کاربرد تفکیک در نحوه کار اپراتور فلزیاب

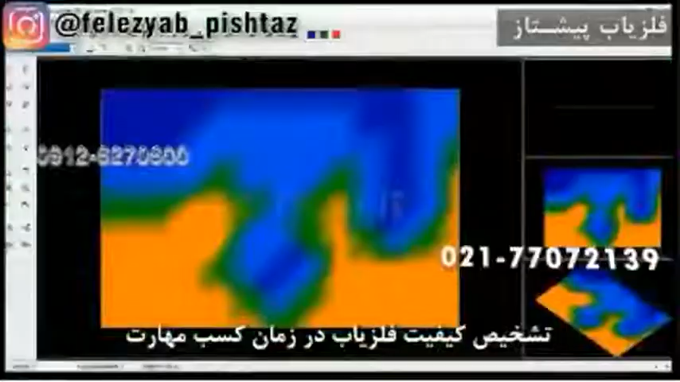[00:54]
برای گرفتن تصویر خب فیلترش، آنالیزش و تنظیمات قبل تصویر
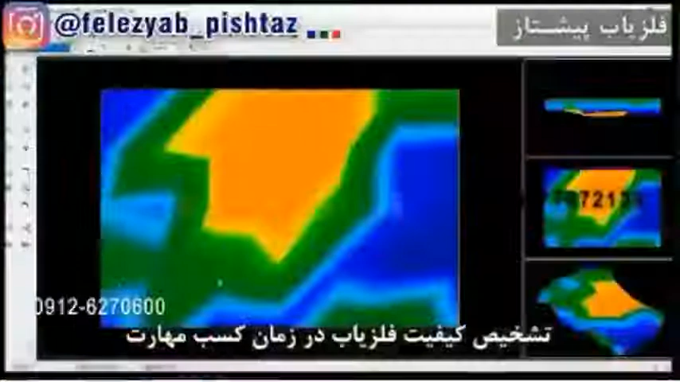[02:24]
میکنه مهم اینه که الان اون فلزتلار داره زیر زمین تلوهر رو میگیره در عمق میگیره و تفکیق میکنه حالا پال سی بیلف تی آر بیف ها